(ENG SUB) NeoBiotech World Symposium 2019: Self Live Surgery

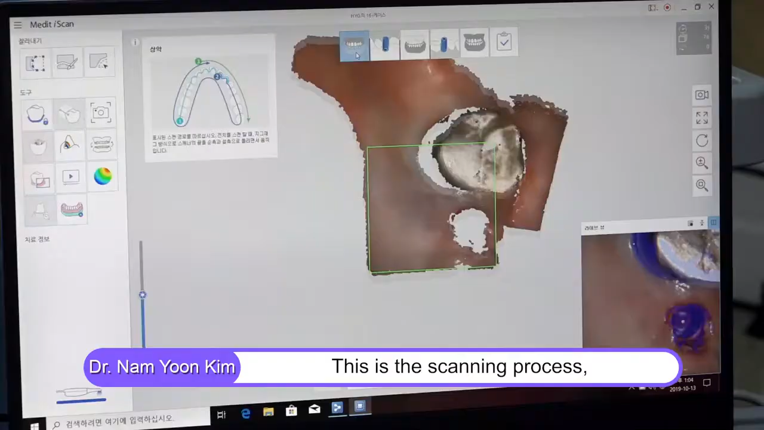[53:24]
스캐닝 하는 과정이고 스크린 지금 잡고 있습니다.
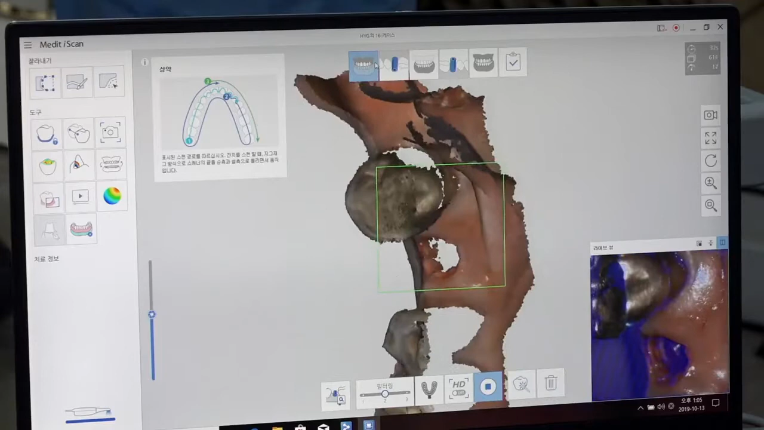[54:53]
상악의 버칼 서페이스를 지금 살짝 애도하고 있는 상황이고요.